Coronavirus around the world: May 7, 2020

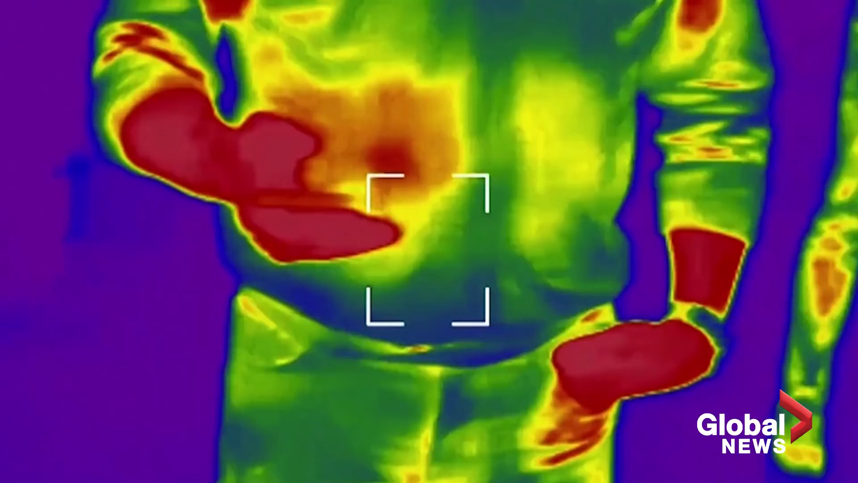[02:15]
These have portable thermoscanners in them that can screen people for symptoms of COVID-19 from up to seven meters away.